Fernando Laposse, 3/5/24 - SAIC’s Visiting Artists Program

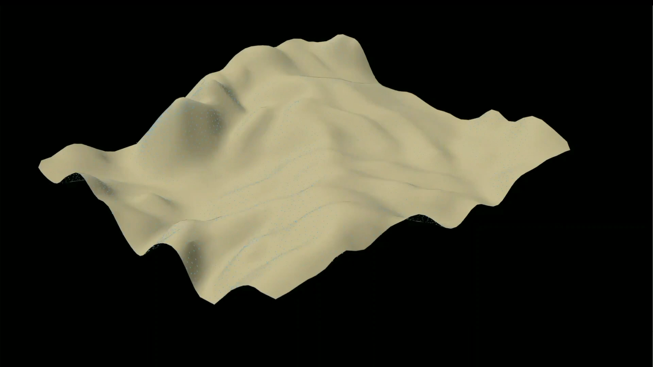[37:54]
This is a digital representation of these mountains using topographic satellite
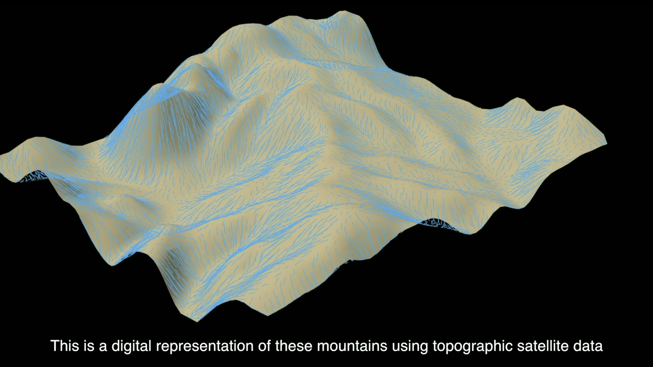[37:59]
data that helps us visualize the flow of water down the hillsides.
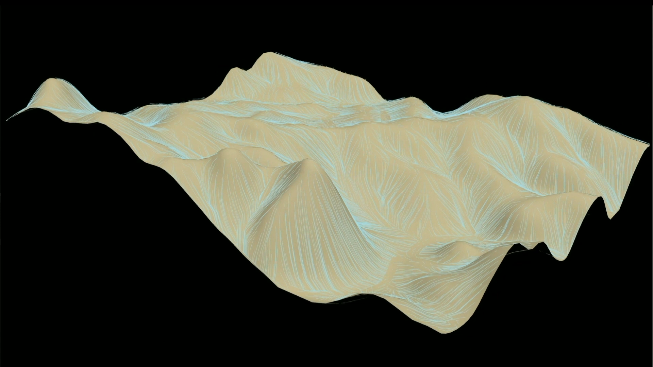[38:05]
Without wild plants retaining the soil with the roots, there is no stopping the water during the monsoon season.
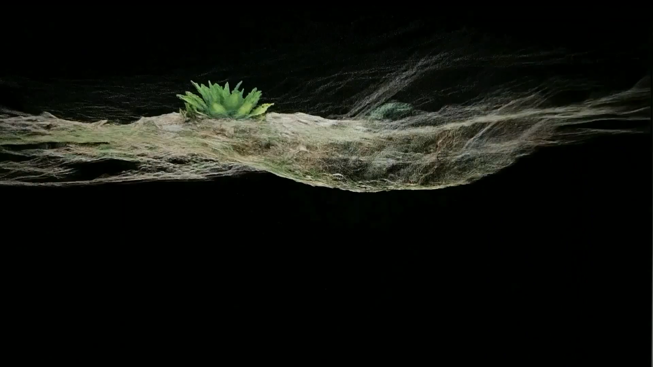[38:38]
Since 2015, we have been digging hundreds of trenches,
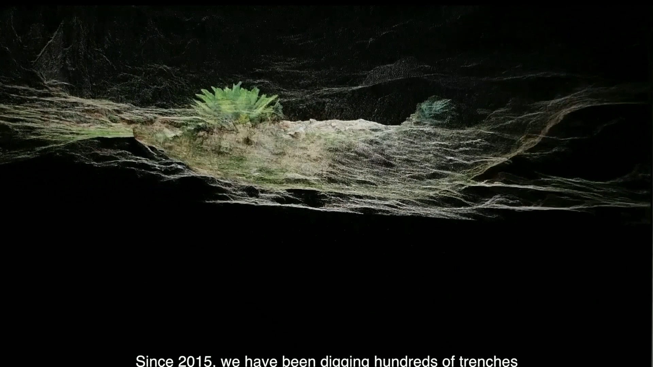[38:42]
and we have planted thousands of agaves of different varieties. 45,000 to be precise.